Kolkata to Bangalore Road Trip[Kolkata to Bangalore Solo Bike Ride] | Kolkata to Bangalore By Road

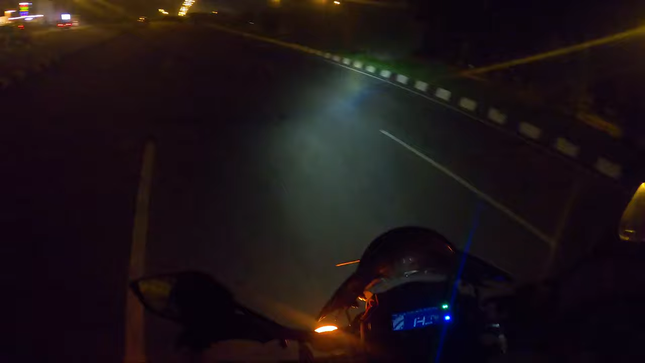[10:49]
गाइस गुंटूर के यहाँ पर ये पंजाबी ढाबा था, न्यू पंजाबी फैमिली ढाबा,
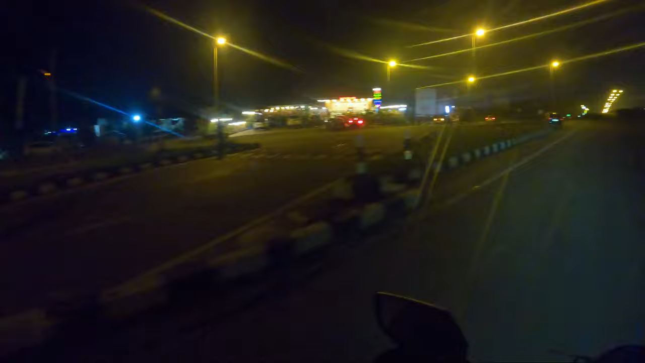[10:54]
पंजाबी नाम का ही है, काम का नहीं है मतलब पंजाबी ऐसा खाना नहीं है। रोड तो आंखें बंद करके चला रहा हूँ, रोड इतना अच्छा है। अभी नीलू ने यहाँ से 126 इतना चलाने के बाद 126 दिखा रहा है।
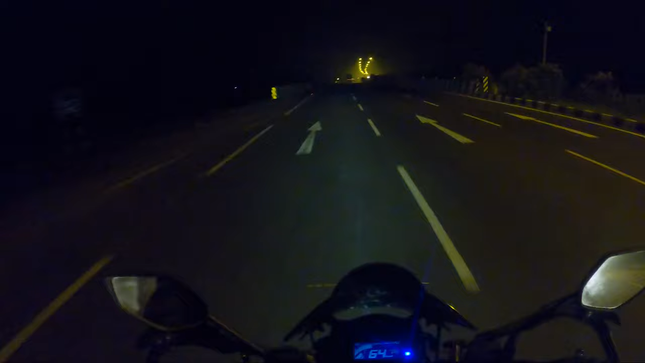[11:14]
हाय गाइस, अभी नाइट मुझे 2:30 हुआ है और देखिए यहाँ पर कोई नहीं है, वो राइट साइड में एक बाइक खड़ा हुआ है,